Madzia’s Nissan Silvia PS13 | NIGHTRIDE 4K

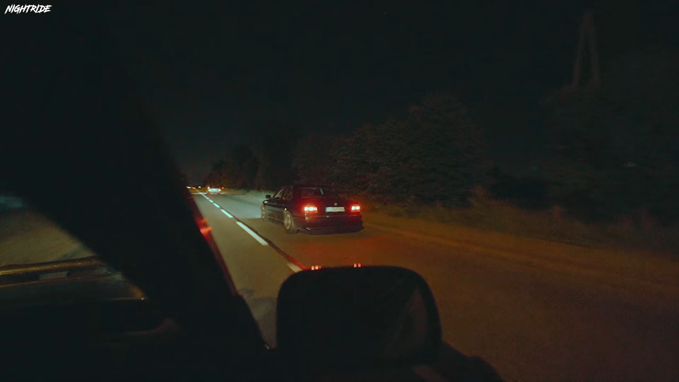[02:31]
Wow, 4 a.m. and we just met Bozo on the way.